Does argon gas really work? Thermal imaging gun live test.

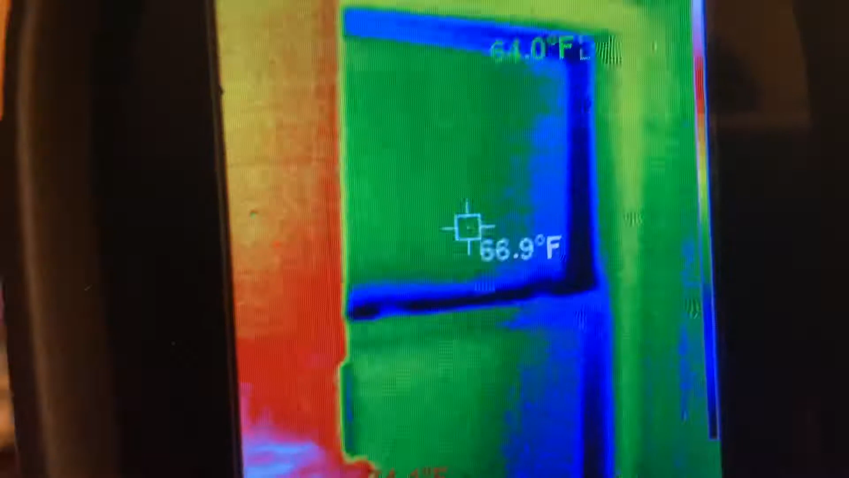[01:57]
On screen: spot 66.9°F
here's the window she's sitting pretty good compared to the outside
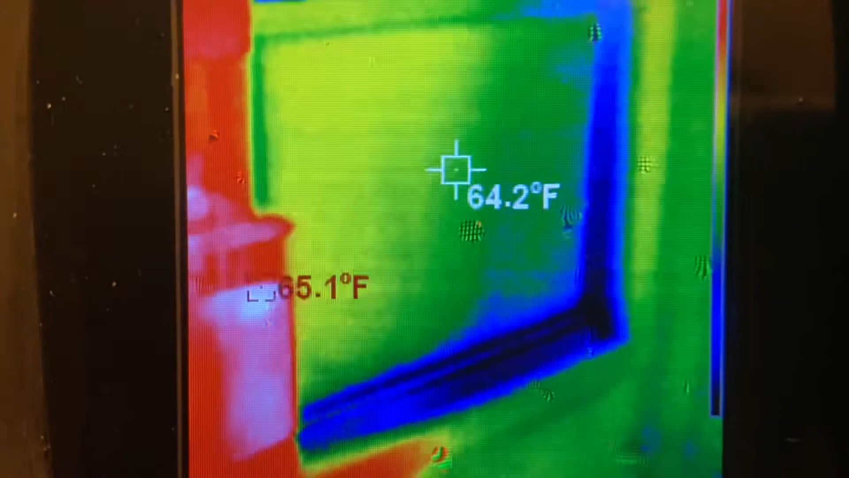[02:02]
On screen: spot 64.2°F
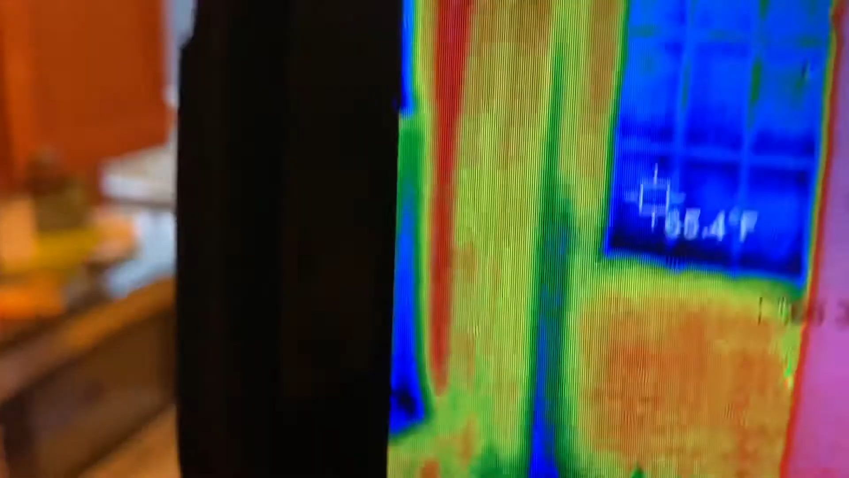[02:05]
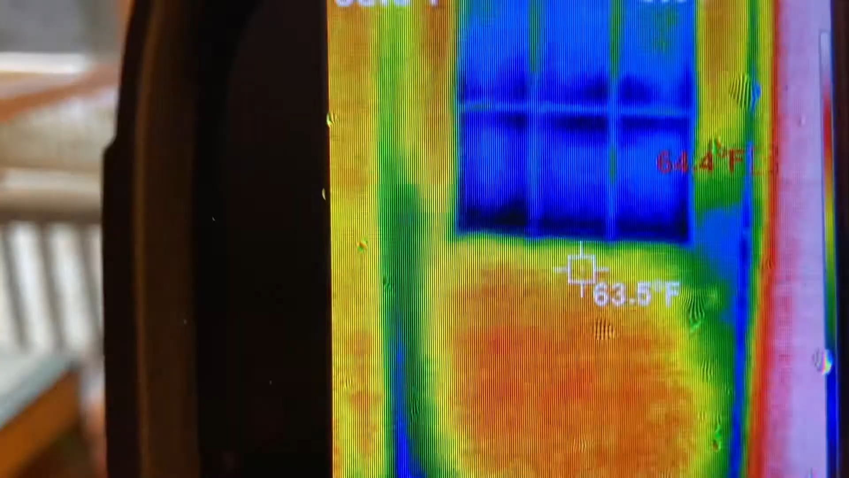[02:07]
On screen: spot 63.5°F
and this is my back door it probably
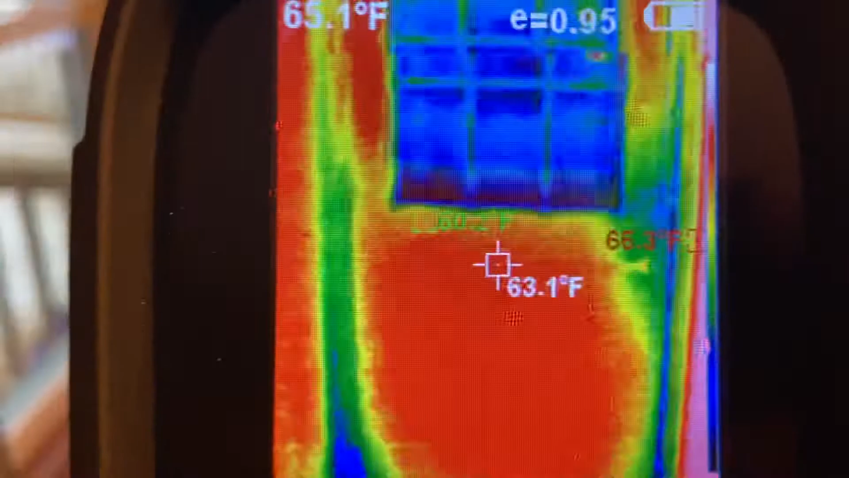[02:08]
On screen: spot 63.1°F
needs a better storm door so this is the temperature and down here on the floor
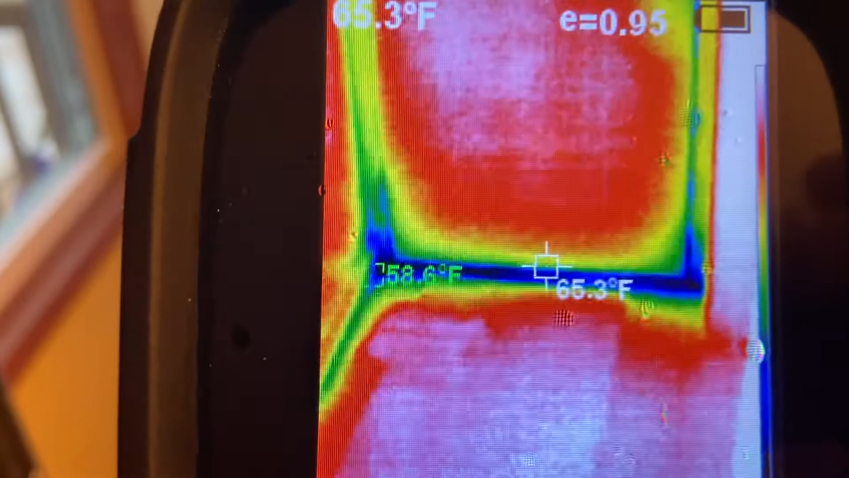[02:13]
On screen: spot 65.3°F
it's much cooler that's where the cool air is coming in and i keep feeling so
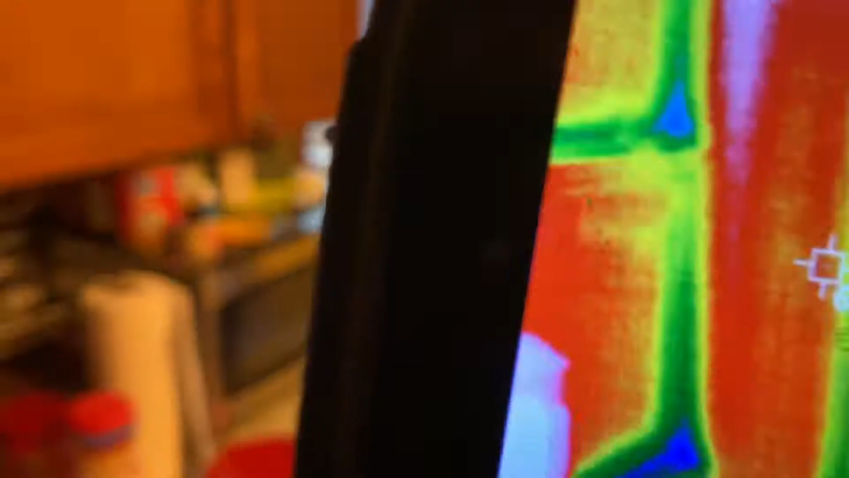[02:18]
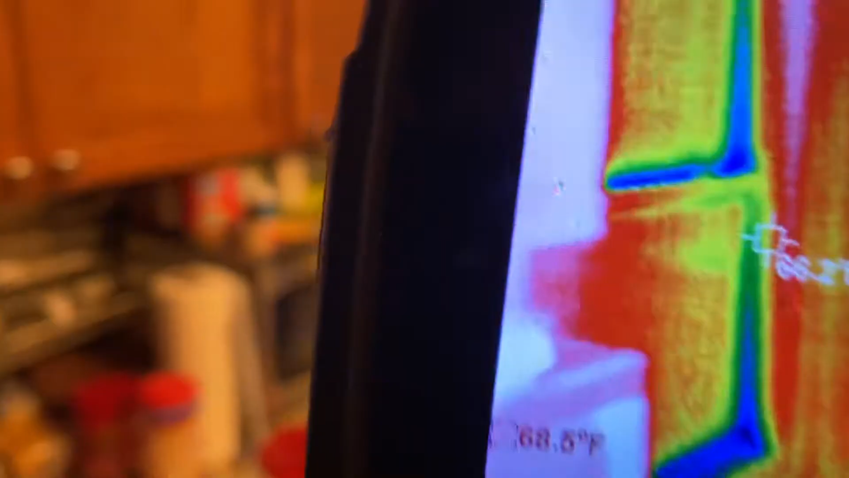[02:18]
i know insulating
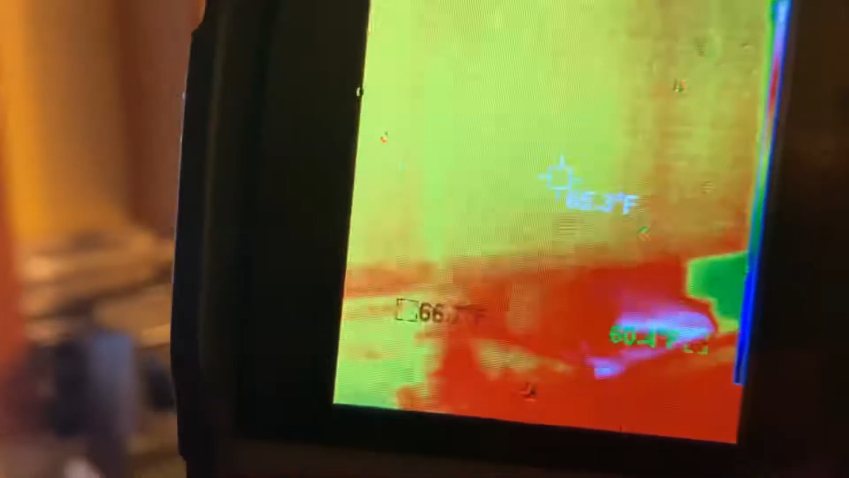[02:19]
the basement made a huge difference so you can go to this trip you can go to this double pane
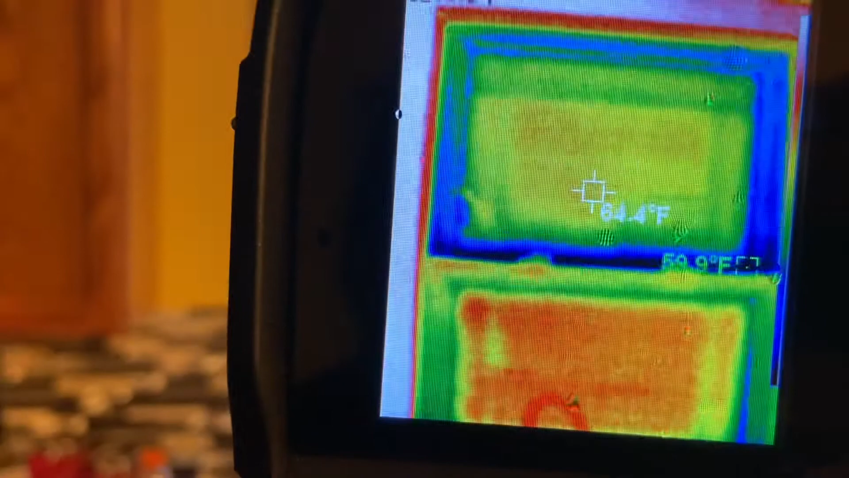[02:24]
window it's you know 64 degrees and then you can come
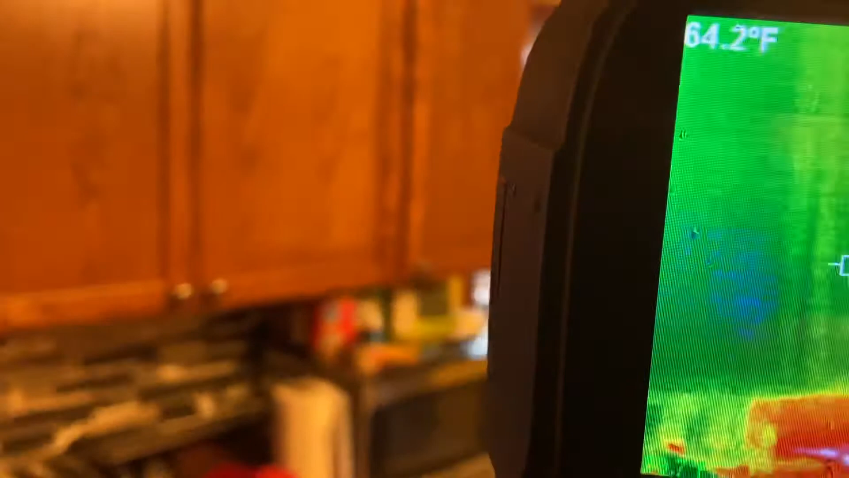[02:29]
On screen: spot 64.2°F
over here you can see the temperature the triple pane the
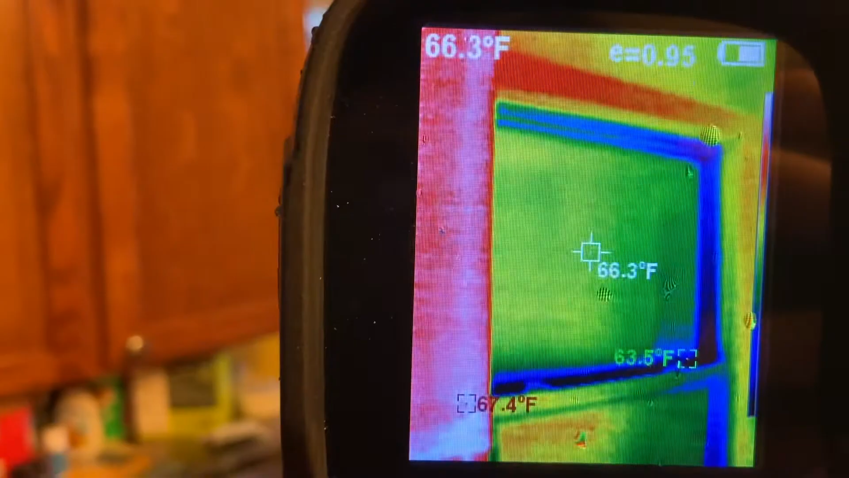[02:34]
On screen: spot 66.3°F
heater must have just came on because earlier it was closer to 70 but this
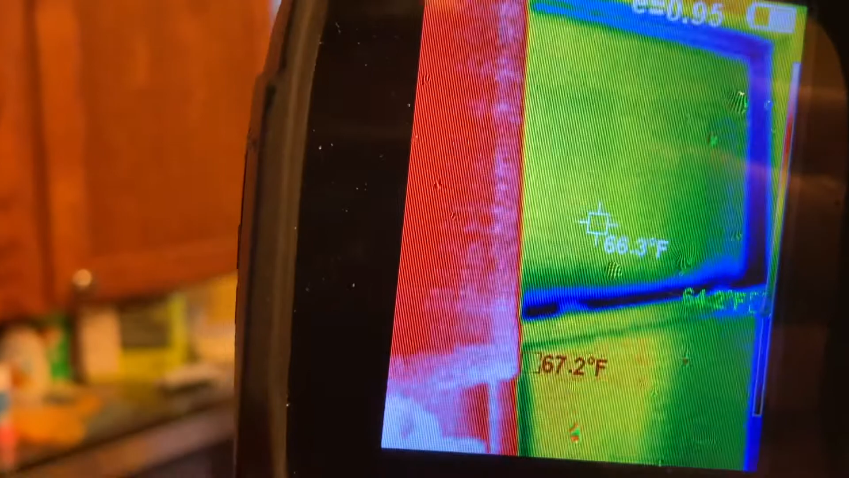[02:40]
is pretty neat device here is uh pretty expensive it takes the resolution